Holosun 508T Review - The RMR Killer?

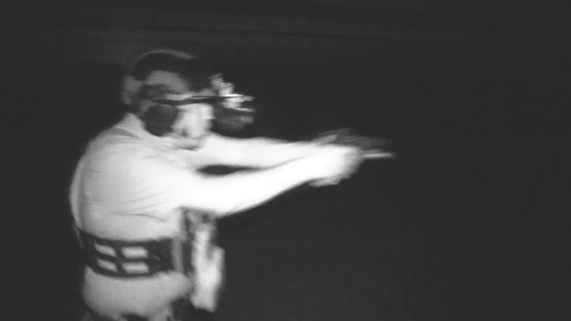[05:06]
12 brightness settings, 10 are daylight, two night vision compatible.
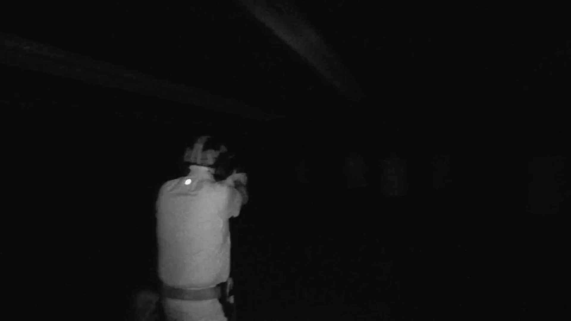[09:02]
It's very distinct. You know that when you're looking through, you know, passive aiming without a laser or anything like that,
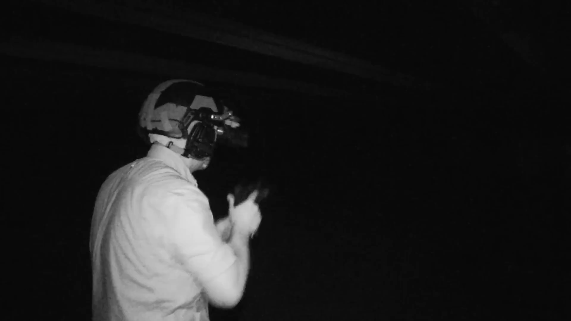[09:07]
that that is your reticle because with the dot and somebody else's IR laser, the two look very similar.
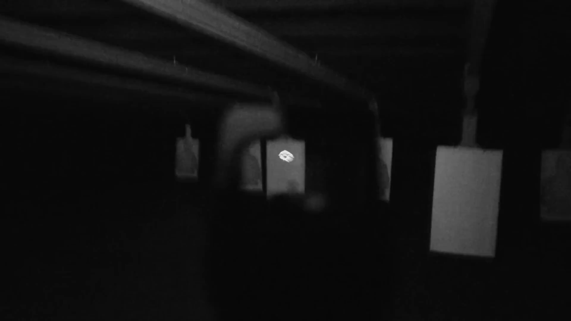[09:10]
So are you looking at his IR laser? Are you looking at your dot? But once you have that halo reticle, it's very distinct when you are looking through night vision and your pistol optic, that that is exactly what you are looking at. So I love that.